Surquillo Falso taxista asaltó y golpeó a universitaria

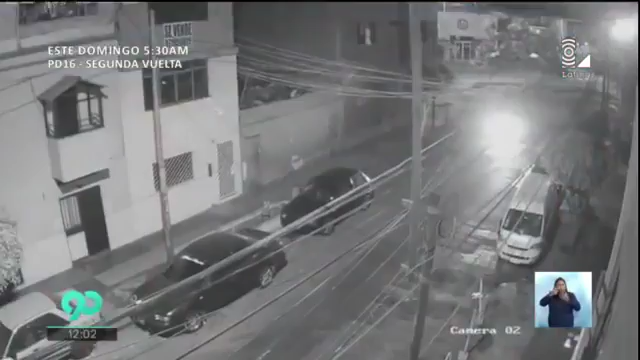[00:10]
Fueron dos minutos de tensión y terror que vivió una joven estudiante luego que tomara un taxi en el cruce de la calle Velarde y la avenida Domingo Urú en Surquillo.
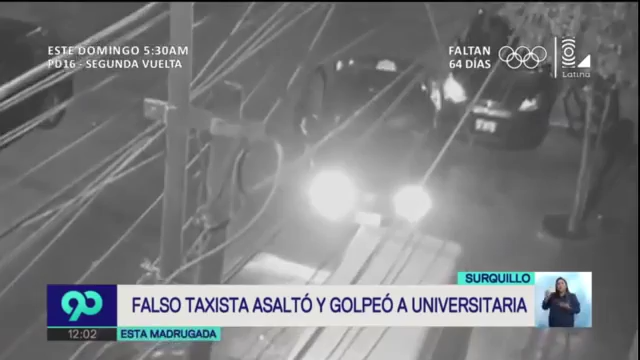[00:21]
Ella sube el vehículo y segundos después empieza la pesadilla que quedó registrada en video.